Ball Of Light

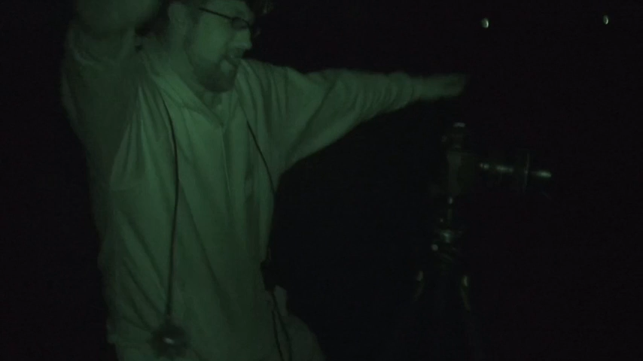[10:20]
Yes, the world record is broken. Oh, the crowd goes wild.
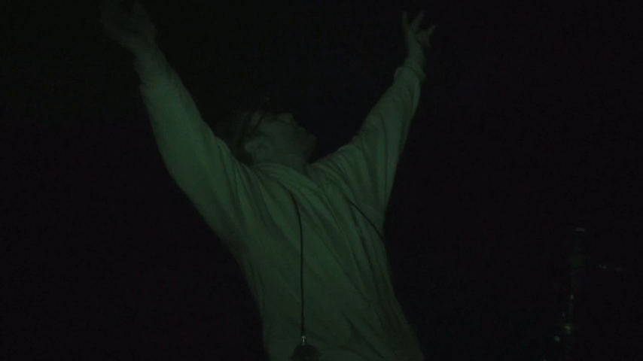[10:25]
Oh.
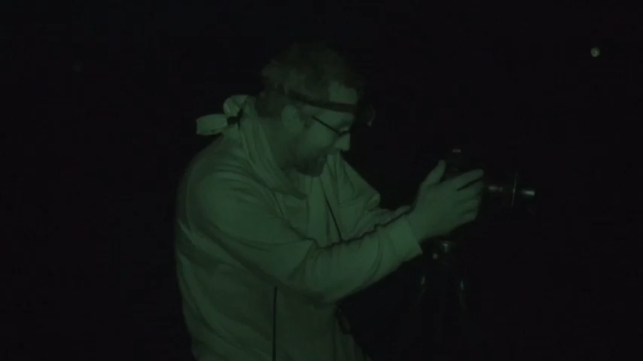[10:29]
One, two, three, four, five, almost perfect walls of light.